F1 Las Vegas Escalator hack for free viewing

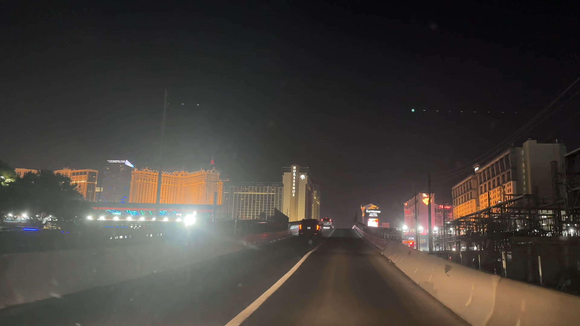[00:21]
Going over the bridge. But it said we could add it to our wallet. This is the track.